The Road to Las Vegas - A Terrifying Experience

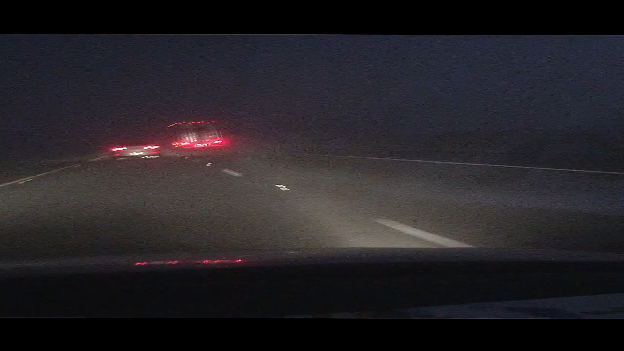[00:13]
Oh my god! Oh my god! Oh my god, bro, we're gonna fucking... Yo, see that movie. What the fuck is happening? Dude, where did Vegas place you in? Vegas was right in front of us. It was like, dude, oh my god. It's fucking black, man. Now you get with the shit I was talking about. I dealt with this shit in Detroit, but I never dealt with it. Oh my god, dude. Oh my god, dude. It's legitimate danger. Good job, Big. Good thing Big Ropo didn't drive, bro.
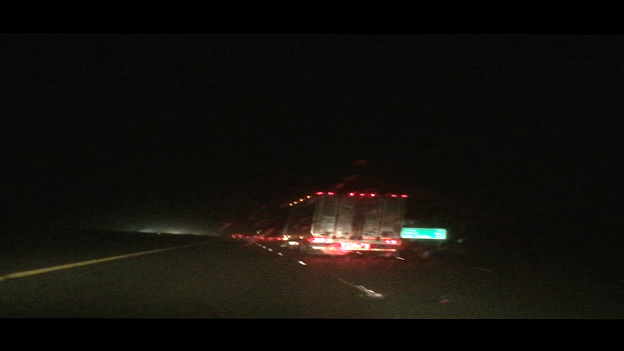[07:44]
We could literally... We could not see fucking five feet in front of us, man. Not even, dude. Fucking two feet at the worst. Shit. Bro, at the worst. At the worst moments, probably, it was fucking bad, dude. I was like, I can't see anything, and I know that guy's right in front of me. No, because I remember y'all wanted to make me work on driving, and he said, like, oh, you only see that much from... I'm like, no, change it. I don't like change it, because I've been here too many... You know, I drove here too many times, and you gotta worry about the cars, and I feel like some shit like this was gonna go down. Dude, I never saw shit happening. I thought that...